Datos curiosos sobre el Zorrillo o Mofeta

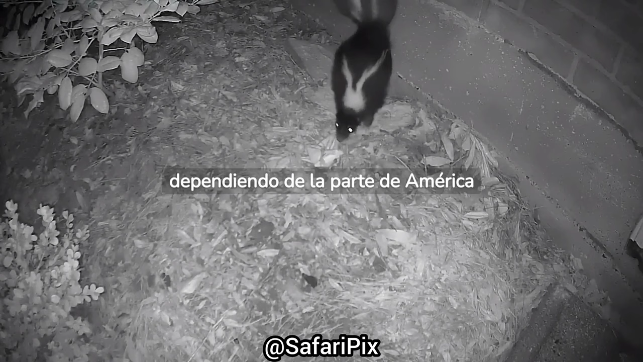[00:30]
En Norte y Centroamérica se encuentra la mofeta de cola larga,
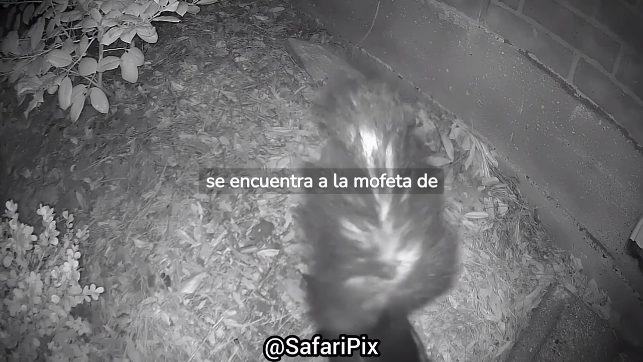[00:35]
caracterizada por tener solo una mancha blanca en su lomo.